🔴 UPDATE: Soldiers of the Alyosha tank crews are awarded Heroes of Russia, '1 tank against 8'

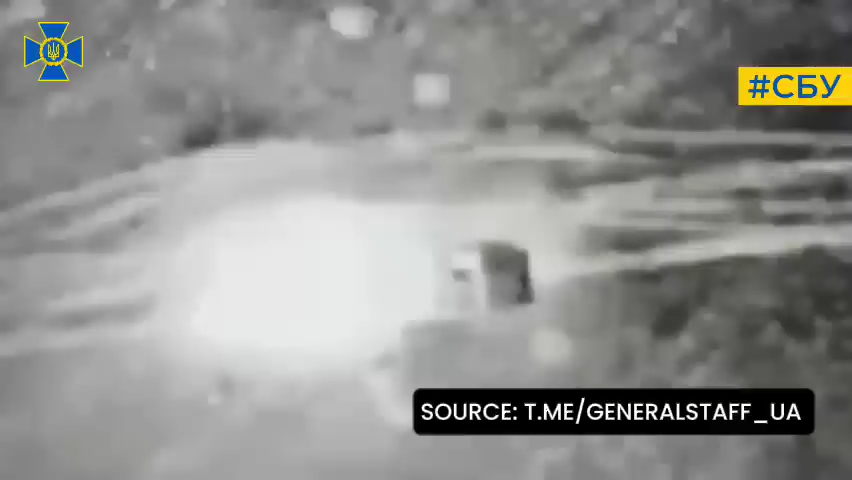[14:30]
Their trucks, ammunition storage, as well as unique special equipment, a tracked radar station for reconnaissance of moving targets,
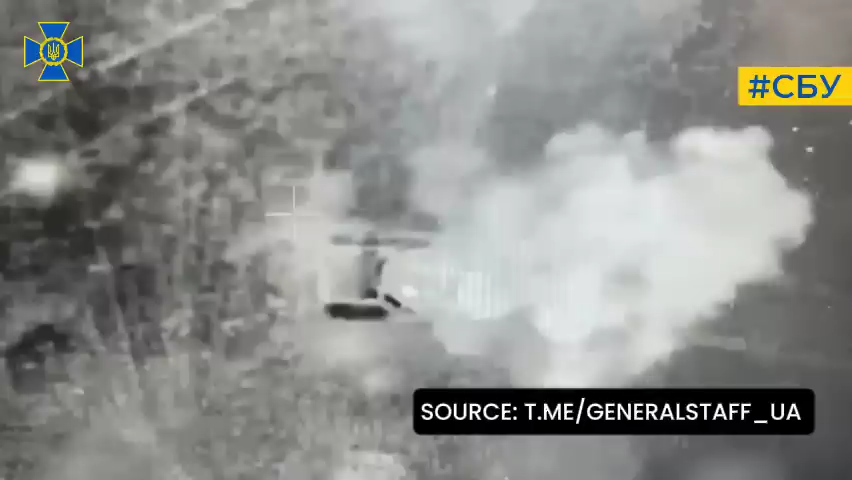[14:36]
which can recognize a tank 35 kilometers away, and an individual person for 15 kilometers also have been hit.